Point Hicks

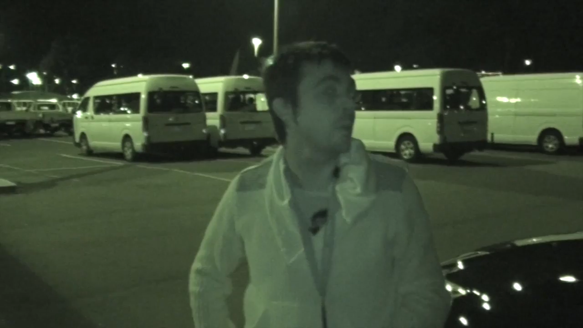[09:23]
You're more than welcome to go, though. I won't ever be camping. Alright, we're going to return this car now.
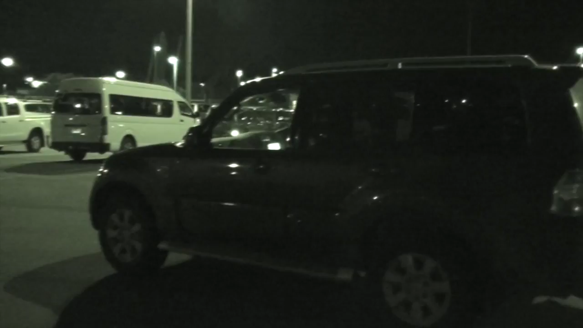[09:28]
That's our car. This is the car that's going to take us home. So, anyway, signing out for the last time tonight.